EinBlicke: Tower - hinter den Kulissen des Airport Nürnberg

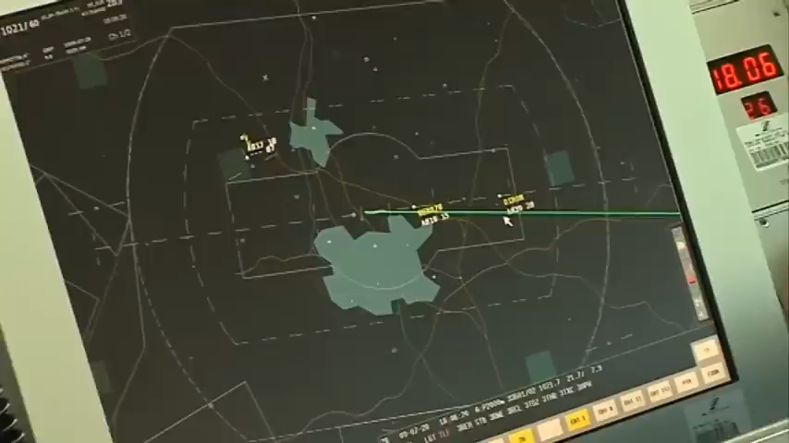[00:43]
mit dem Rufzeichen Air Berlin 870, gegenwärtig in 4600 Fuß, 260 Knoten schnell.
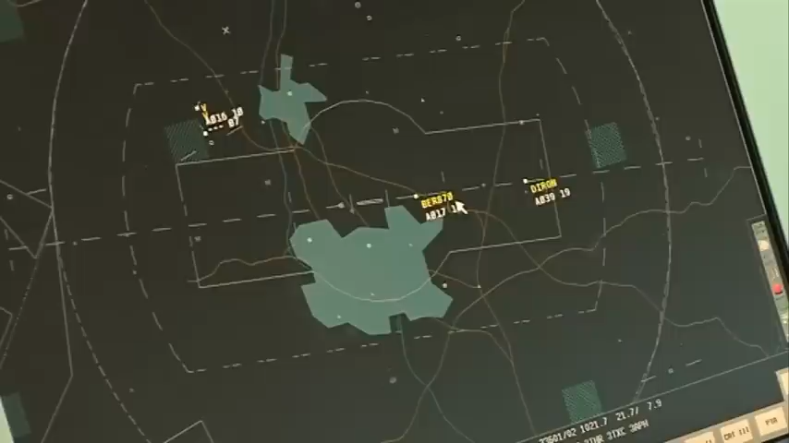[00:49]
Dieser Luftraum hier ist noch bei München, München, die die An- und Abflugkontrolle für Nürnberg machen.